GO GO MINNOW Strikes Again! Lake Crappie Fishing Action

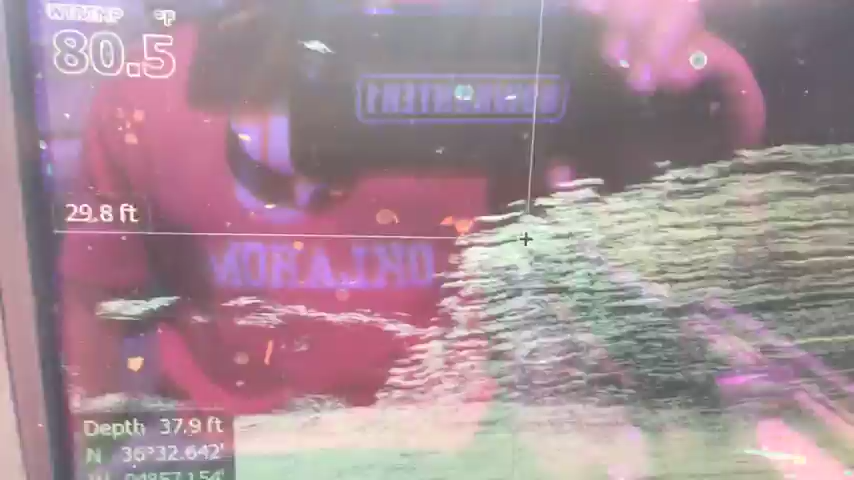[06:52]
On screen: depth 37.9 ft
got another one and the back of the boat is just swinging into them giant schools
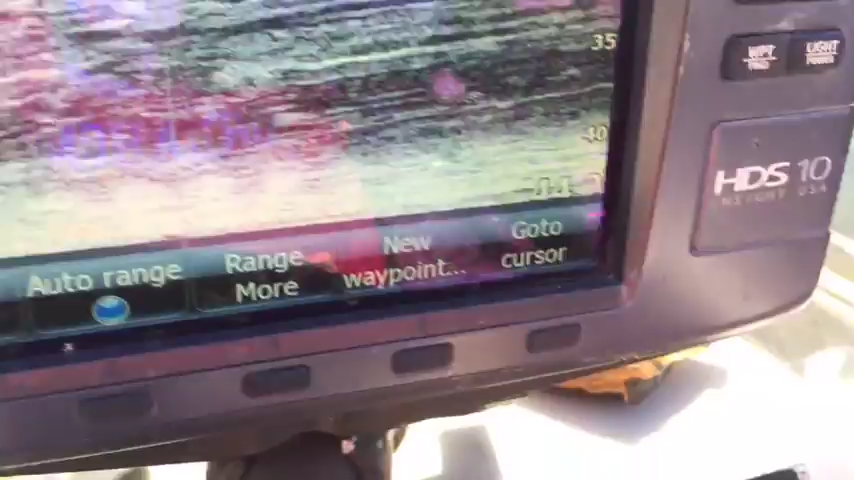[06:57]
of crappie and uh got a big ball of bait right up there
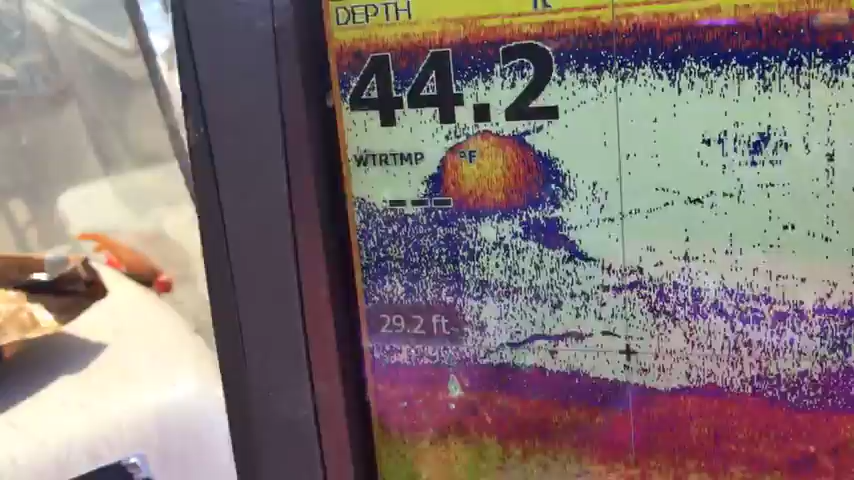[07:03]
but the back of the boat swinging into the brush and into the crappie and um that's that's just kind of kind of what we're doing